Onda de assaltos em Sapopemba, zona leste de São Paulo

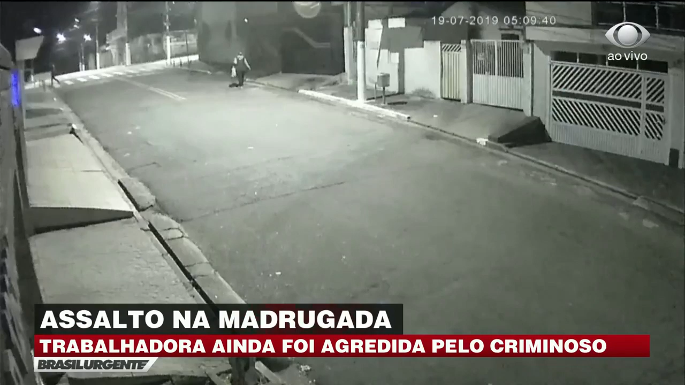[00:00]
A mulher que estamos vendo nas imagens da câmera de segurança da rua estava indo para o trabalho a pé quando na esquina, a poucos metros do serviço, foi atacada por um homem. Agressivo, ele chegou bruscamente pedindo a bolsa. Ela relutou um pouco e tentou segurar, mas o criminoso arrancou com violência. Foi quando o celular dela caiu, por isso o ladrão voltou e ainda deu um chute na vítima. Conversamos com a mulher que disse ter agido por impulso ao segurar a bolsa.